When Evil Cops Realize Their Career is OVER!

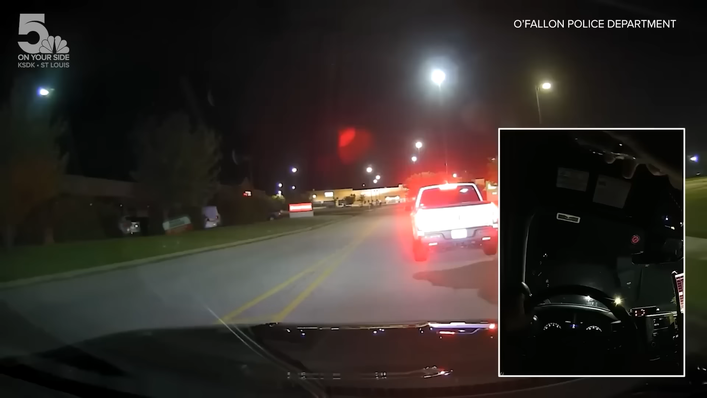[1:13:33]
Charles 89 for Henry Frank, Charles 89 on a white Honda Ridgeline.